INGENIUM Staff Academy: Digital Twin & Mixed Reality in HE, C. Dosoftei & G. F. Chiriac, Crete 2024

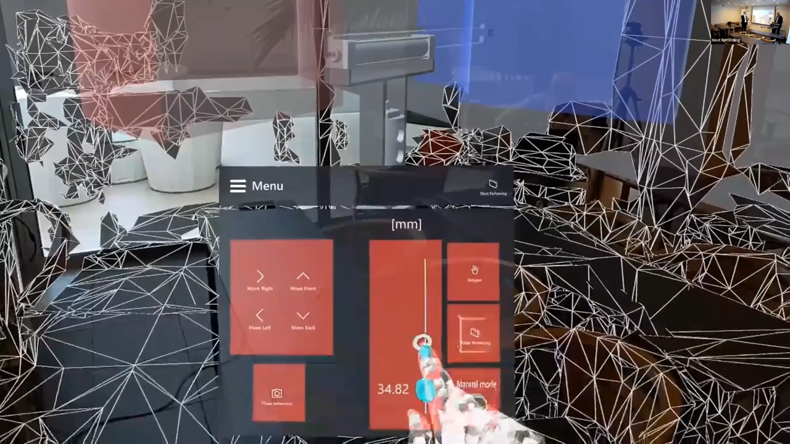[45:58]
Yeah, it's a slider up and down. You will see here the total stroke of 200 millimeters. And he's able to move.
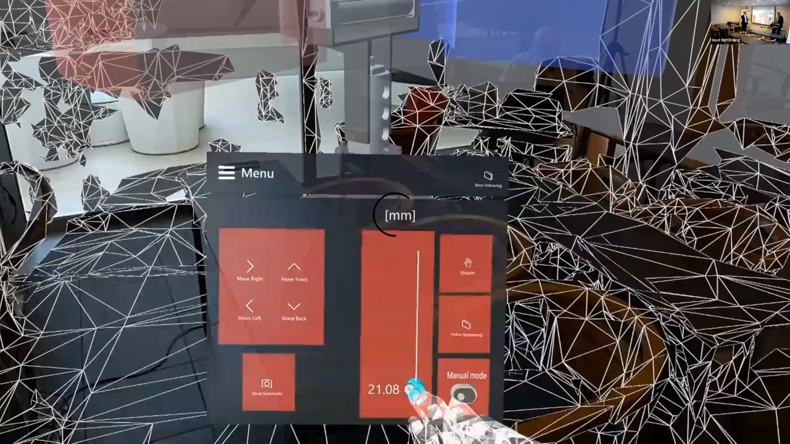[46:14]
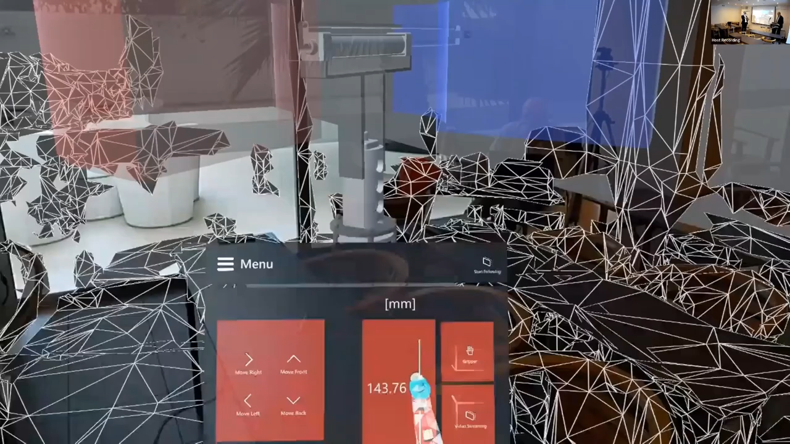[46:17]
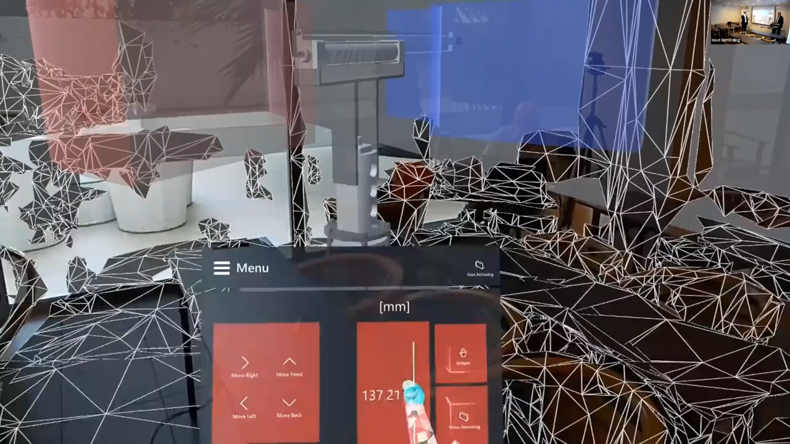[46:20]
Now it's in the maximum amplitude.